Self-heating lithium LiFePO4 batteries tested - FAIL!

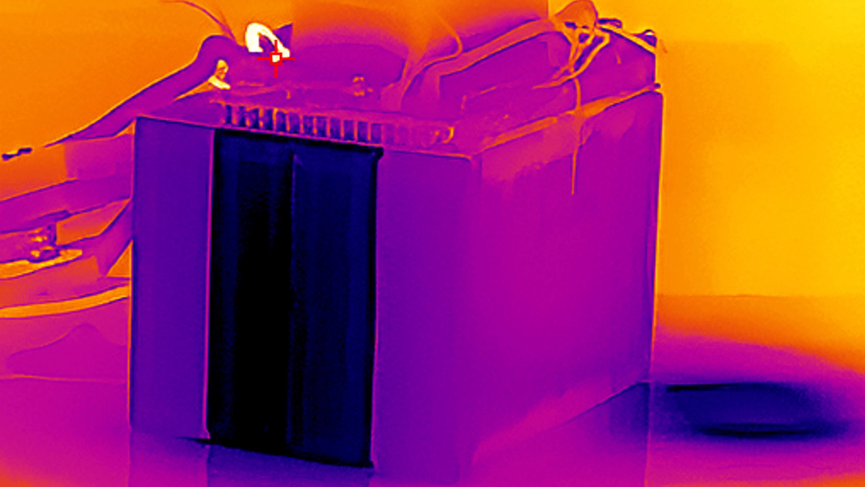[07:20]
So the inside of the battery is still well below zero degrees when this charging starts.